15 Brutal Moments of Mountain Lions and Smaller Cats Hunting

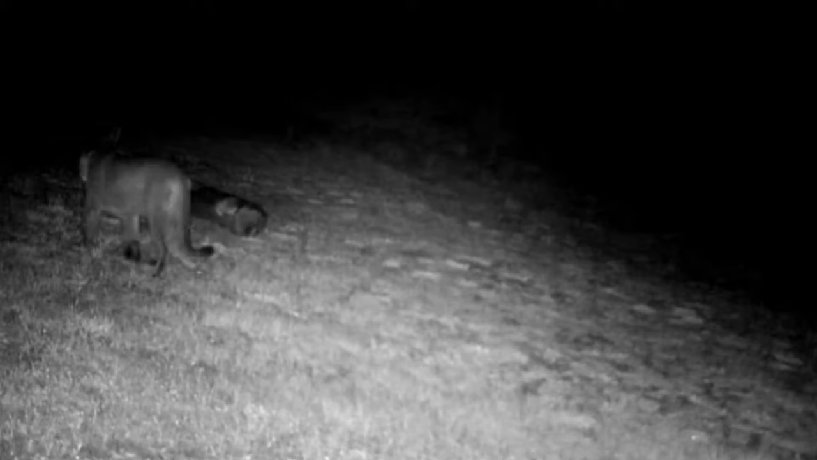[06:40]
Deer account for most of the cougar's food in certain states.
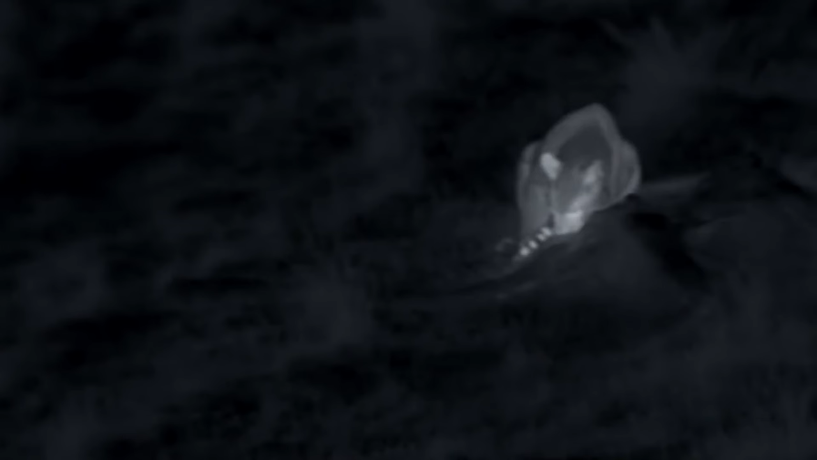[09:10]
This puma stalks the guanico at night and achieves its first successful kill on its own and victory is sweet.
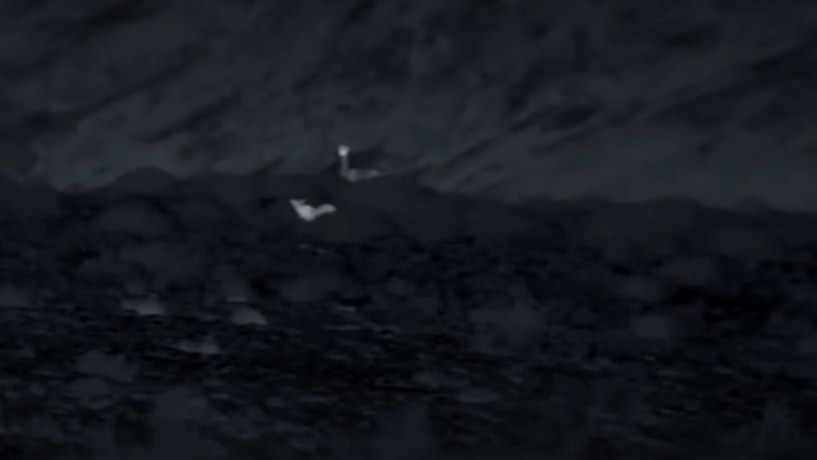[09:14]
Blocked by the fence, the guanico has no possible chance of escape. The young puma has passed a crucial threshold.
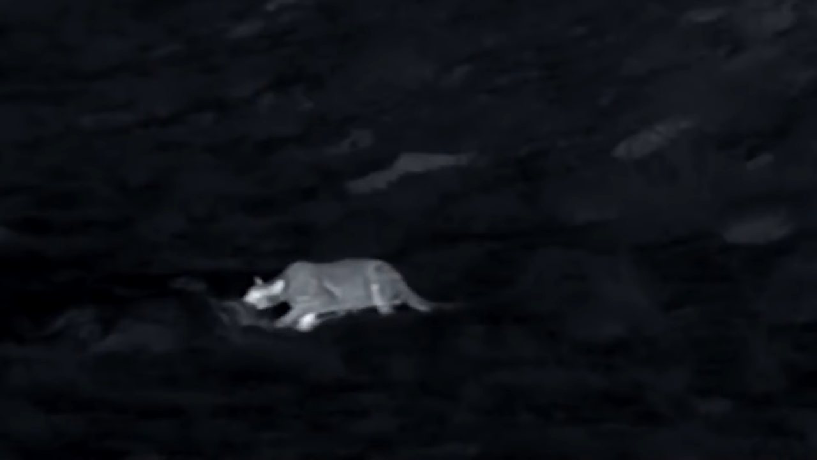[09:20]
Her apprenticeship is over. From this moment on, it is a hunter.
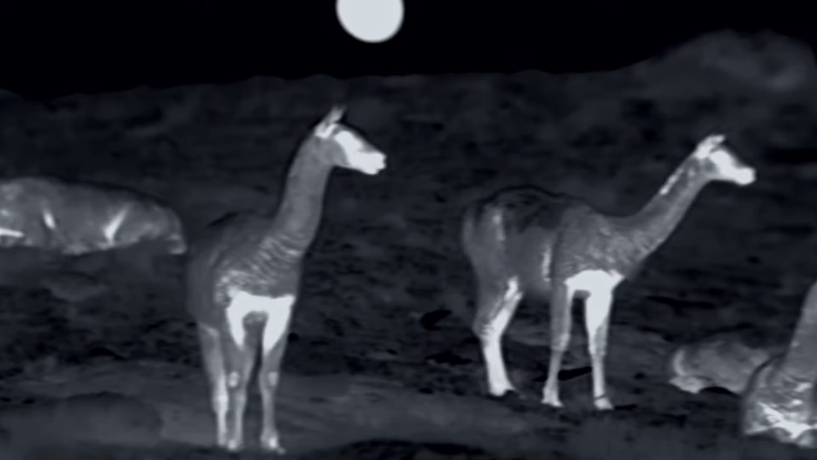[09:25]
As if their lives weren't difficult enough, the guanicos now have another predator to watch out for.
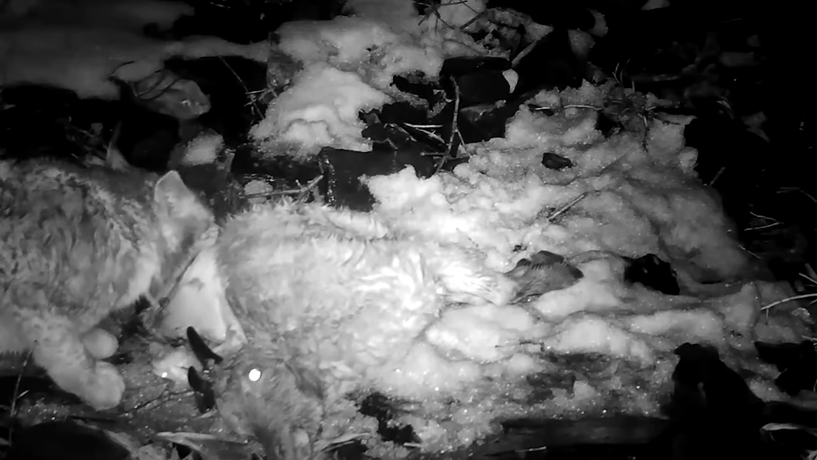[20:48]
This beautiful lynx observes a wild goat in the dead of winter.